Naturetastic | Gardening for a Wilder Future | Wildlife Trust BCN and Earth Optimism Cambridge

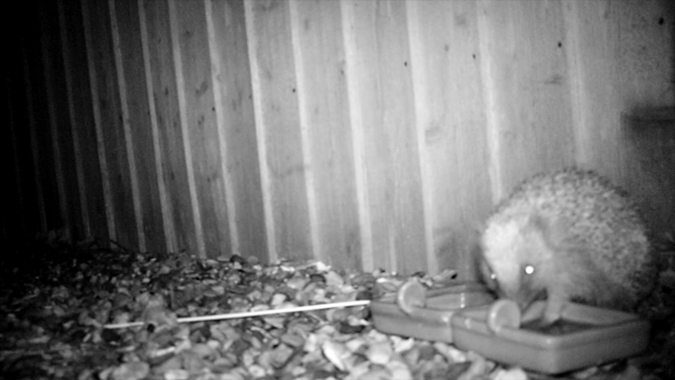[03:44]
A dish of water accessible to birds, hedgehogs and other small creatures can be a lifeline in dry weather.